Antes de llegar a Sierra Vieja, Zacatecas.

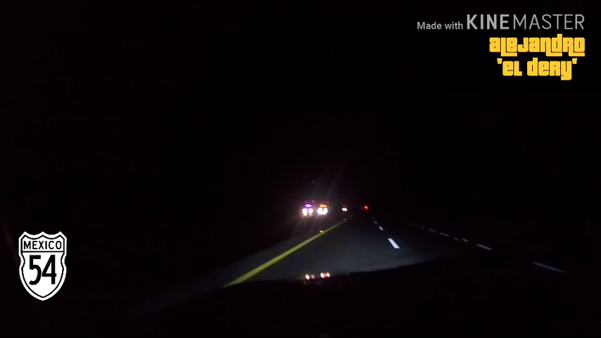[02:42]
Quieren pura pinche Barbie los culeros de ahí de la secretaría. Pura pinche Barbie mis universos, los sujetos. Pero bueno, es que se le hace, va, banda. Hay que atorarle los chingazos. Y pues aquí vinimos por la carretera Federal 54. Ya para llegar a Sierra Vieja, si no mal recuerdo. 1 metro 98 avanzando.